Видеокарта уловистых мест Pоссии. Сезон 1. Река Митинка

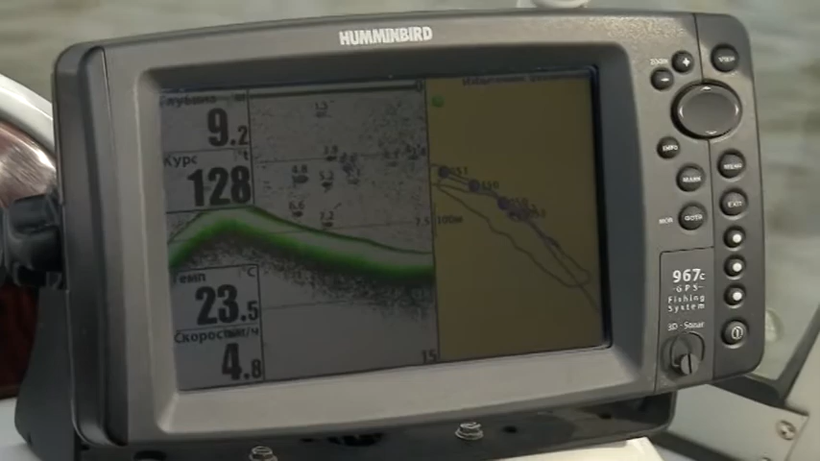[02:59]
On screen: water 23.5°C
Это является ориентиром. Протяженность данной ямы составляет ориентировочно 800 метров.